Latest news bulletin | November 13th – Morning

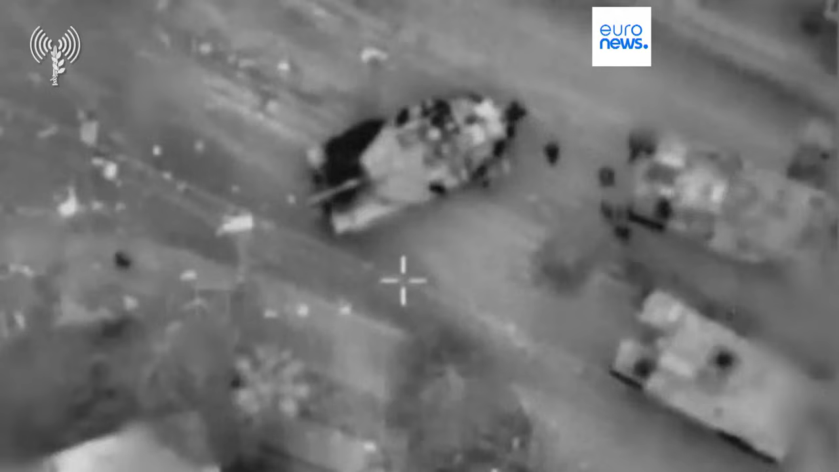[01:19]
It released footage purporting to show soldiers carrying some containers,